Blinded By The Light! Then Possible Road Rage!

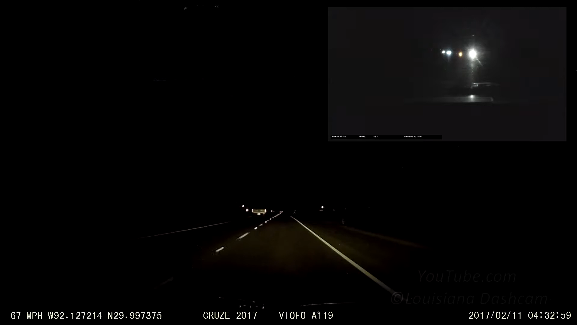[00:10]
Hi yo, you stupid idiot. I'm sorry, careful. He just burned the hell out of my left eye. Both of you are probably pro. Slow down and don't. Both of you. Yeah. Mmm. Good job.
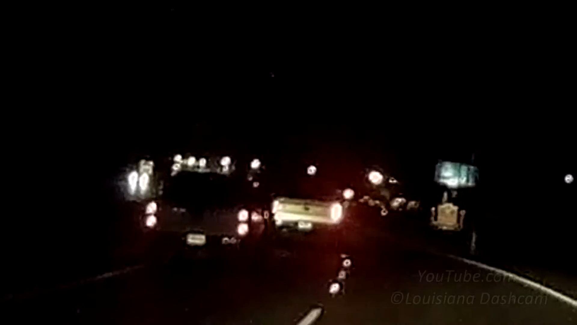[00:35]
You need to get in the left lane.
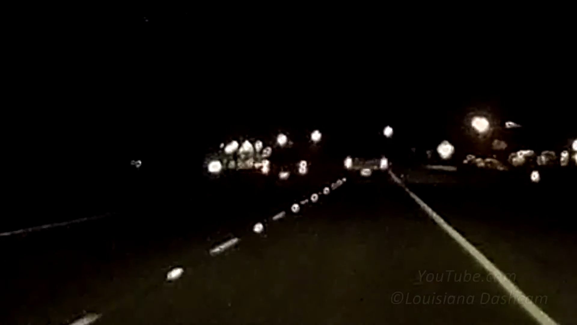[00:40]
Your piece of advice is to make you don't stop. He's breaking right here. He's asking for trouble. He scared us. He scared me. Yeah. We're gonna learn a different kind of drive. Get out of there. Pretty good. Did I shake you back to reality? Yeah. You alright? See both those trucks are breaking. They side by side. I went out slow down a little bit more. And literally let them get out of your way. Cause they're both... They're probably cooking each other out in the window.
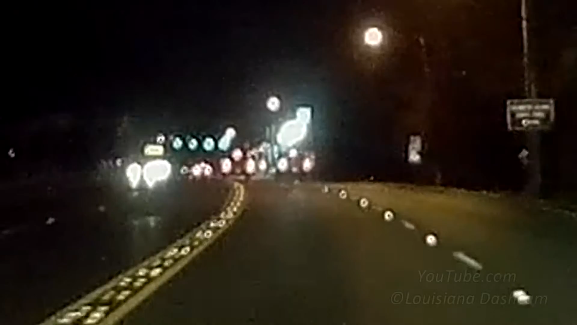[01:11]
Oh yeah. And they're gonna... They're gonna be... Yeah. Look. Yeah. They're gonna be... You have to bring me home to you. Yeah. See they still side by side. If you turn away. Oh no. He's turning to get away from me. Well the one on the right is the one that flashed.
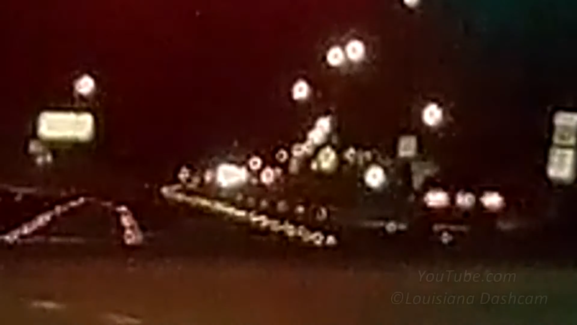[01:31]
No. The one on the left is the one on the left. The one on the left that flashed the one on the left. Yeah. Because the one on the left... Oh look. He's following me. Yep. And he's got his blinker. He's going after me. The one on the left had a...